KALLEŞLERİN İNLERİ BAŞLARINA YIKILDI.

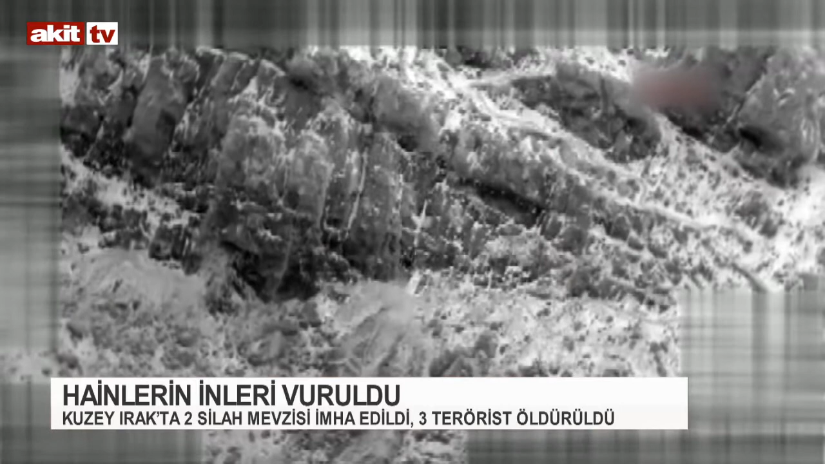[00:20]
Zaf ve Sinat Haftan'ın bölgelerine düzenlenen operasyonda, Türk Hava Kuvvetleri'ne ait savaş uçakları, hainlerin inlerini tam isabetle vurdu. Hava harekatı sonucunda terör örgütüne ait iki silah mevziye yerli bir edildi. Operasyonda ayrıca üç terörist öldürüldü. Operasyonun ardından görevlerini başarıyla icra eden savaş uçakları, emniyetli bir şekilde üstlerine döndü.